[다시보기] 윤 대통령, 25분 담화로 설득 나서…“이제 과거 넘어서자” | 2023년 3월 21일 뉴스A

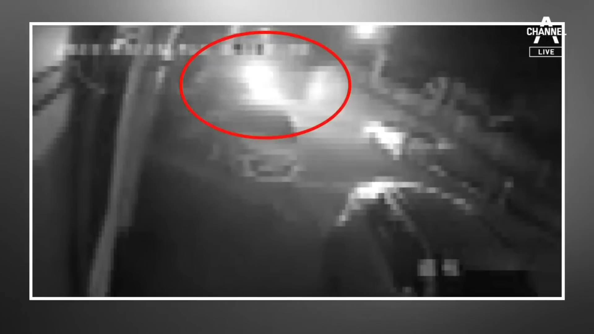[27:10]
구급차가 경광등을 켜고 아파트 단지로 들어갑니다. 곧이어 순찰차가 뒤를 따릅니다.